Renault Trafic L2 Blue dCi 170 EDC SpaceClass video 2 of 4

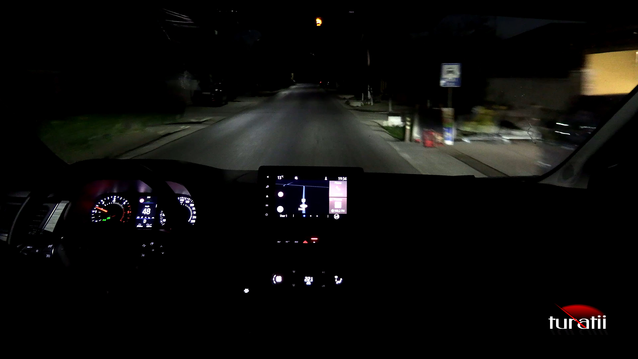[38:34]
Farurile sunt cu LED, și faza lungă și faza scurtă. Avem și sistem de aprindere automată a fazei lungi și lumini de tip cornering. O să le filmăm individual ca să le vedeți, dar le puteți vedea și acum în timp ce conduc. Da, deci probabil că se vede o nuanță când iau viraj. La viteză mică se aprind și aceste lumini de tip cornering. De exemplu, acum ar trebui să aprindă, da, s-au aprins în față.
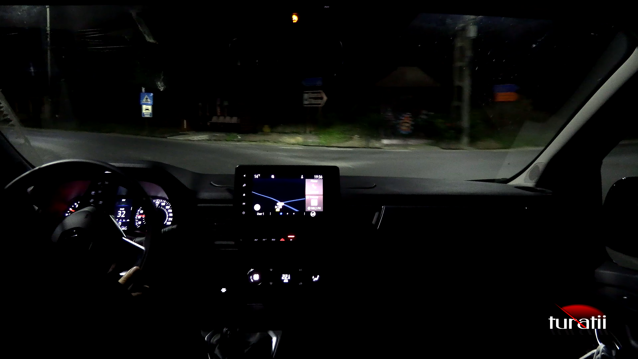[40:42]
Însă în anumite situații din trafic, ție ți se pare faza scurtă prea jos. Și atunci e de preferat un sistem manual, pentru că de obicei sistemul manual îți permite ție să accezi de pe scală de la 0 până la 3, la 4, depinde câte poziții de reglaj are. Și de obicei, fiind reglajul manual, nu știu de ce, n-am găsit o explicație la treaba asta,
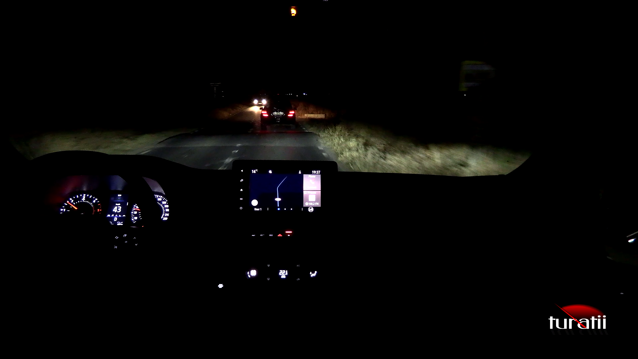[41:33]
nu-i deranjează pe cei din față. După cum vedeți, nu semnalizează nimeni că aș avea fază lungă aprinsă sau că luminile mele ar deranja. Însă mie, ca șofer, ce văd în față acum mi se pare super ok. Deși parcă le-aș mai ridica o jumătate de centimetru în sus. Dar pentru ce este mașina asta, soluția aleasă pentru faruri este super interesant. Ce mai ai de remarcat la acest trafic noaptea?